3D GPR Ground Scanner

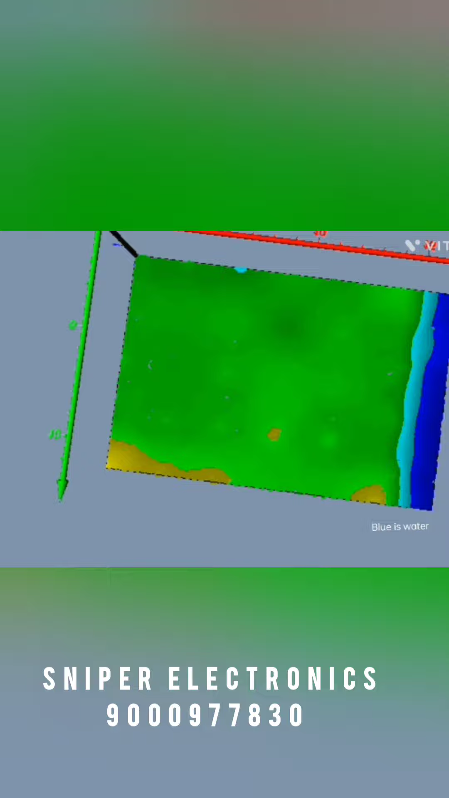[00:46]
We have categorized it into different segments so you can see all the layers and an object is been highlighted here.
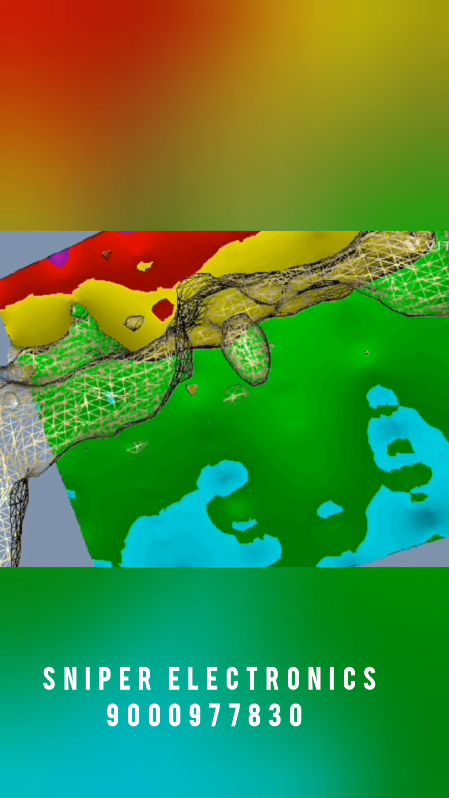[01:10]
deep it is at what level.